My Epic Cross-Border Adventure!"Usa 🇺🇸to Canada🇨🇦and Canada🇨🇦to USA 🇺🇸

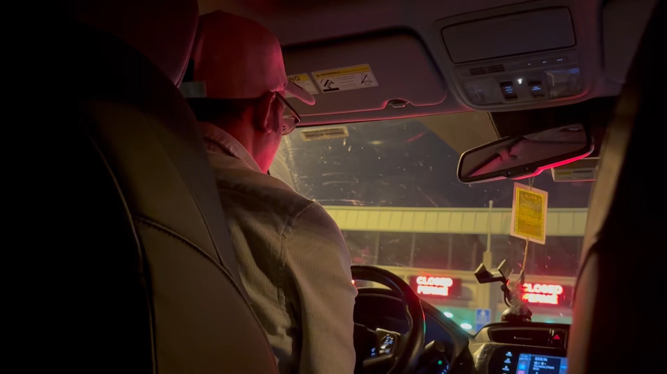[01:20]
अरशेख वब गुलो खुलो श्च छी लो, तो
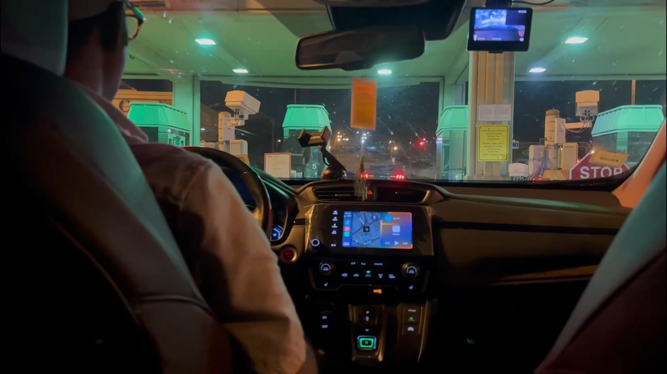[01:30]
एज आमाते सामने गाएटर इमग्रेशन शे शामने जाएट यह चे लाम, इमग्रेशन को अर्जन न, यहाँ,